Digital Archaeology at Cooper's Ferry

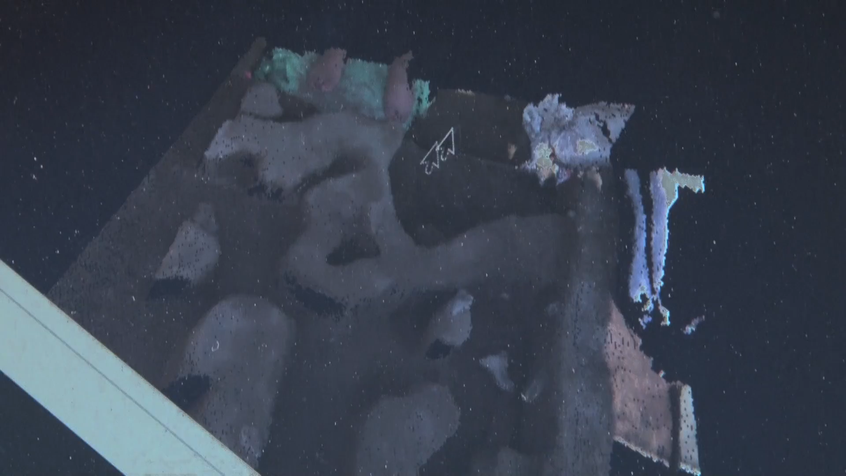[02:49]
We can zoom in on it, we can rotate it around, and we can see that the artifact that you found is right there.
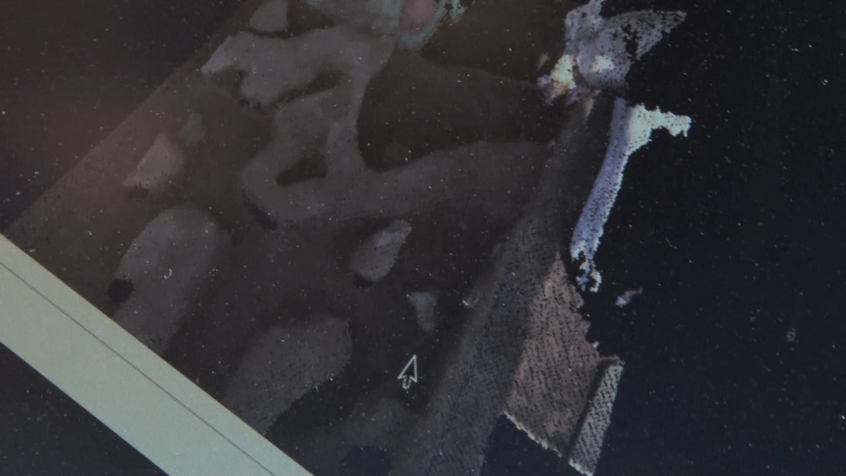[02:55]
So we'll be able to zoom in on that and then place that in three-dimensional space. One-six-oh-nine-one.
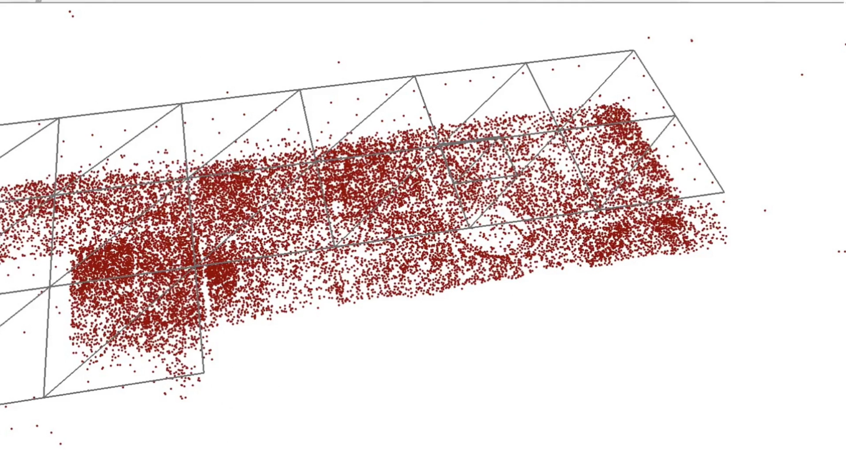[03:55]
So here we can see there's all of our artifact data in three dimensions and we have all the quads here listed as well.
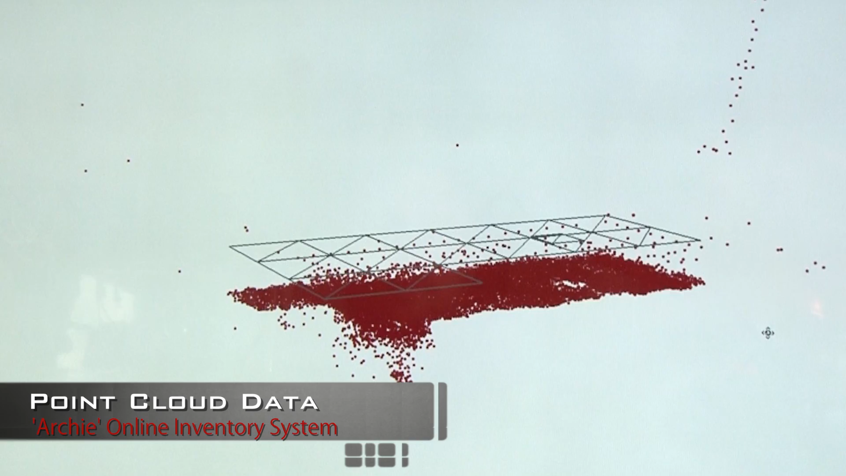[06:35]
used for excavation as well as potentially reframe where we're digging or even expose new questions about the site itself.
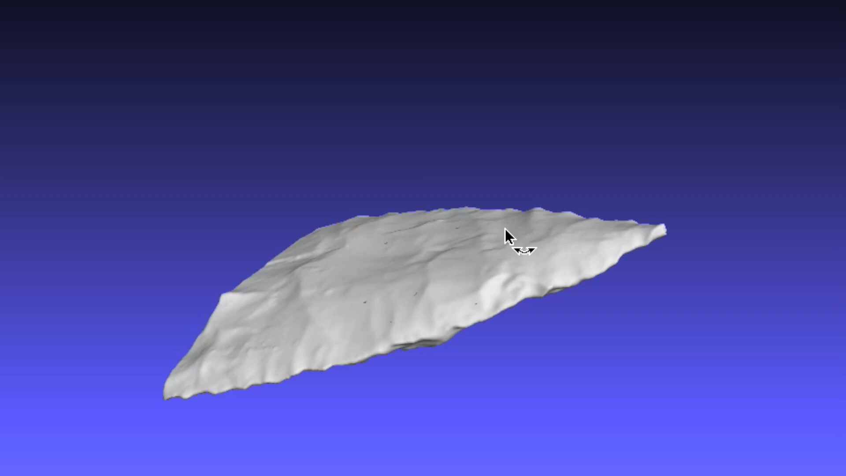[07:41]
This technology is very useful to us because we can take very
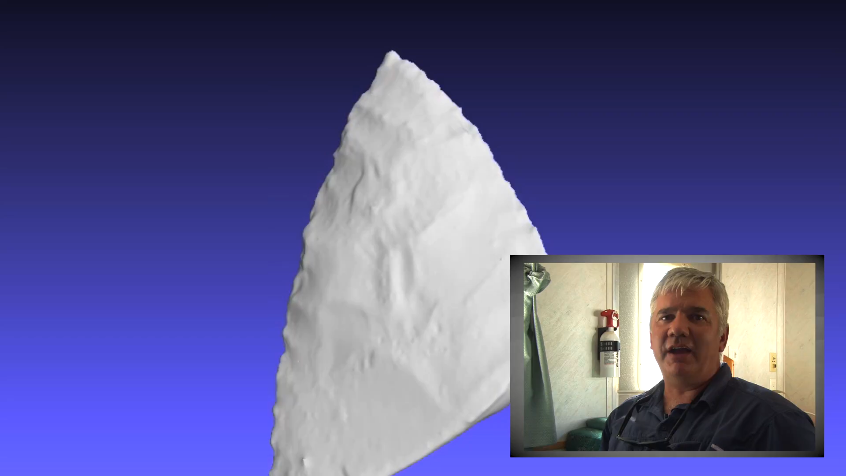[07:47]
accurate measurements of artifacts and take the millions of data points that we wouldn't otherwise be able
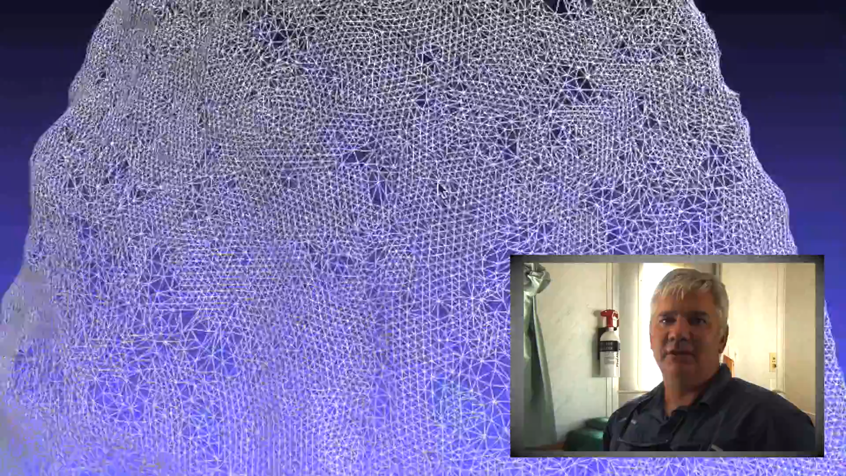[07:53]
to collect from an artifact and use them as a very intensive unit of analysis.
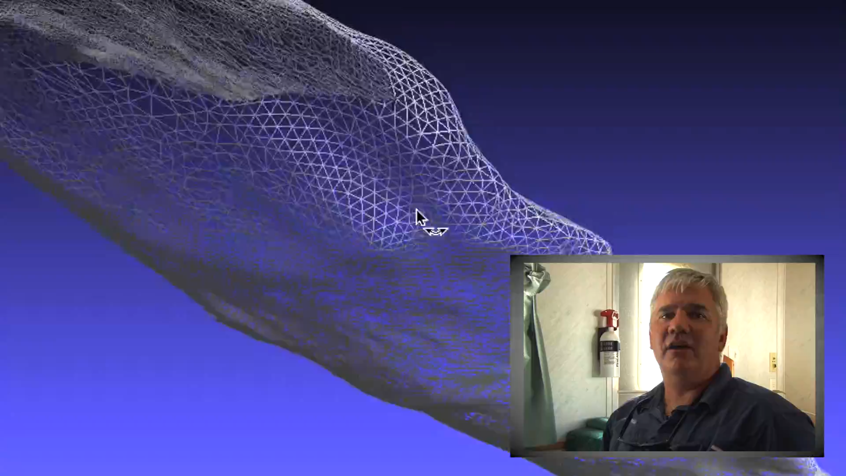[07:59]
So once we have this scan completed, we of course can do the morphological analysis but we can also send the three-dimensional data file of the millions of data points.
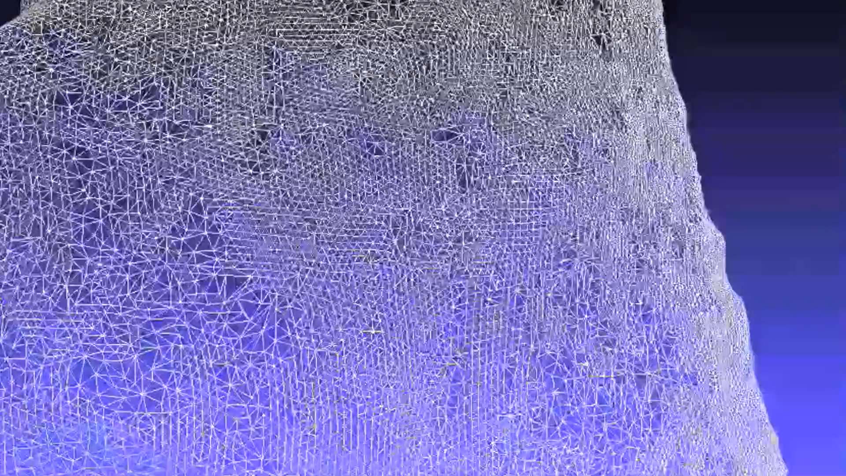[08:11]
We can send it off to a three-dimensional printer and it can render the object in a physical form.